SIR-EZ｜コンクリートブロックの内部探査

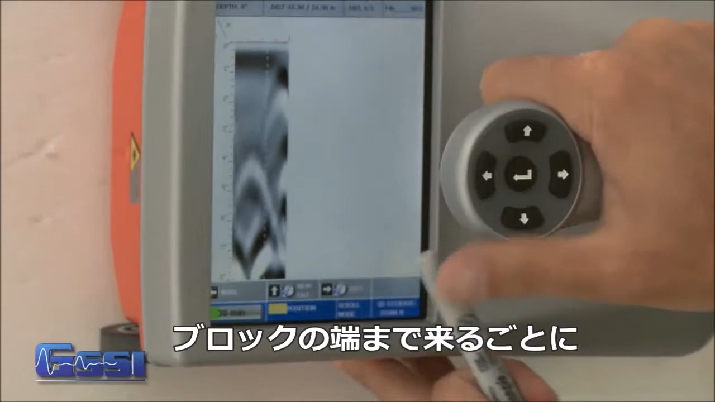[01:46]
I pass where the cinder blocks joined together.
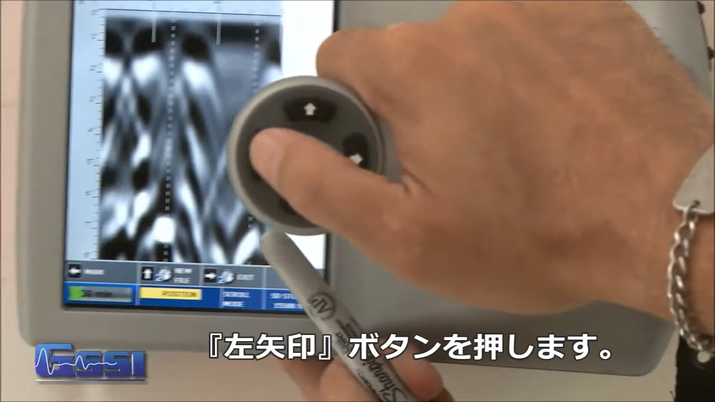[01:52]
Then I can do one of two things.
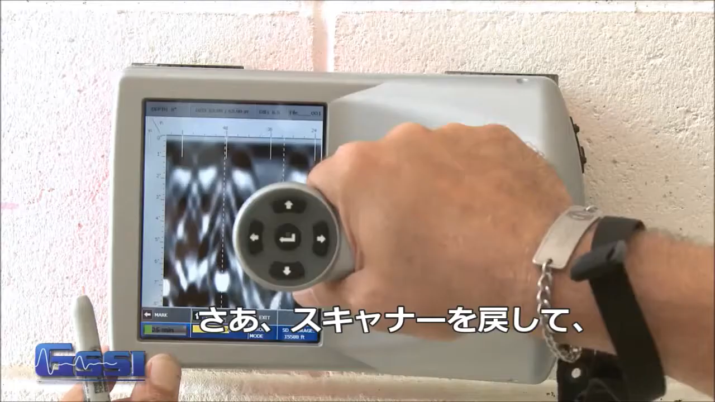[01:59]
I can back up and look at my data here and see
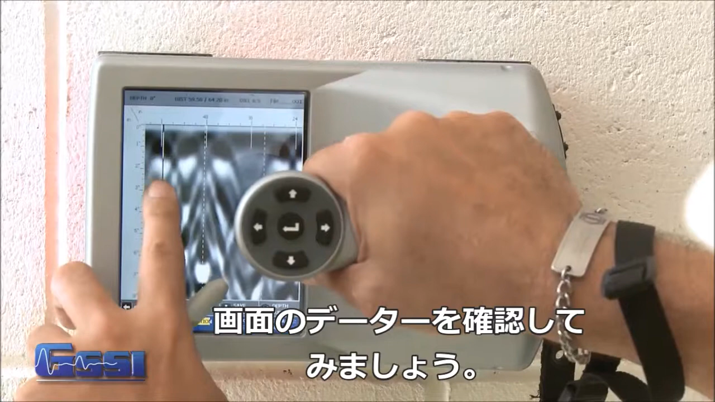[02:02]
by looking at this I can see that these are our empty cells here by the black that I see.
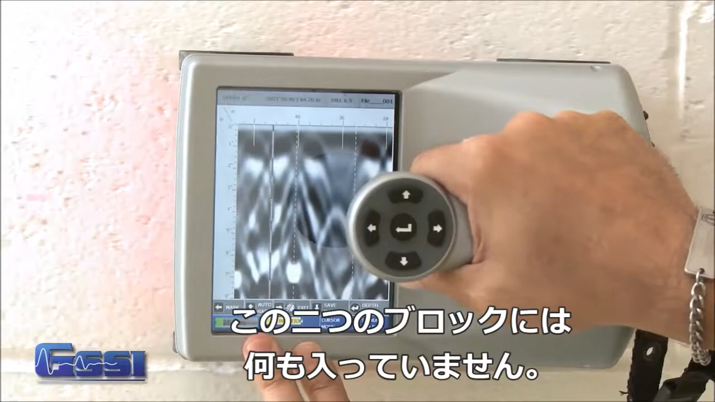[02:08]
That represents air. So these cinder blocks are empty but as I back up these cells are empty.
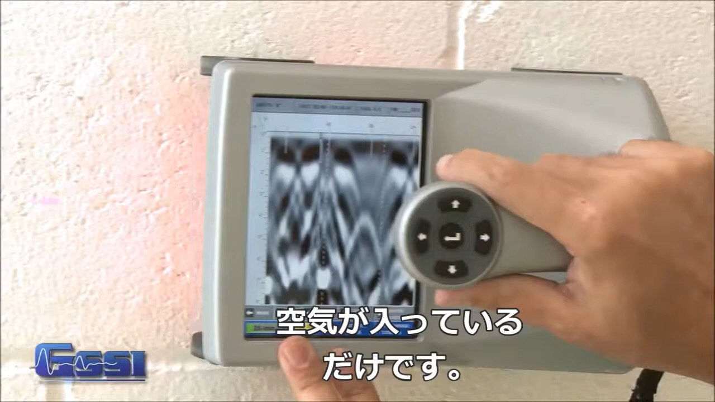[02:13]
Again and this one's empty and I just keep looking.